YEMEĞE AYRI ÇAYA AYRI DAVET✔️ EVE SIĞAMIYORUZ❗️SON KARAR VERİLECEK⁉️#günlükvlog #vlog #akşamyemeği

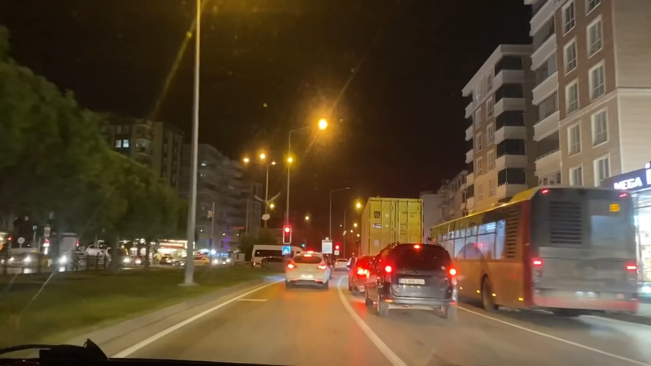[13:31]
Davet edilmişiz. Ali Beyciğim öyle dedi. Davet edildik dedi. Gidiyoruz bakalım. Nereye kadar gideceğiz? Nasıl bir davet olacak? Ben biliyorum da siz biraz meraklanın diye.
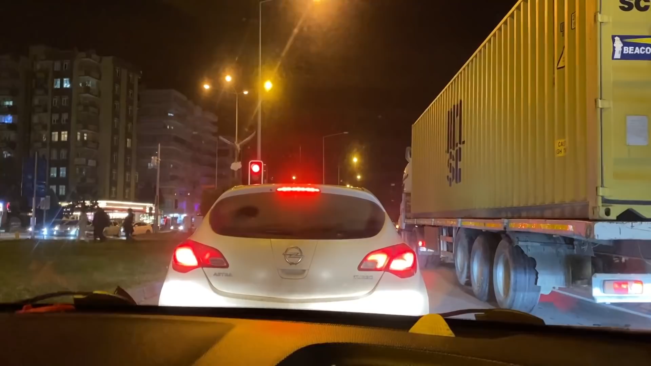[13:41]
Siz biraz meraklanın diye söylemiyorum. Düştük yollara gidiyoruz bakalım arkadaşlar. Şu ışıkları geçebilseydik. Sürekli bir kırmızıya yakalandıysanız arkadaşlar. Bütün kırmızılara yakalanıyorsunuz. Eğer yeşilde geçmeye başladıysanız da bütün yeşillerde geçiyorsunuz. Trafiğin kuralı mıdır? Niye böyle oluyor bacacım? Hızınıza bağlı. Hıza. Hıza mı bağlı? Ama hep... 60-70'e gidersen yeşile denk gelirsin. Hı. Gidemiyoruz mu bu yolda 70'le? Hı. Bu benim için yavaş olduğu için ben de.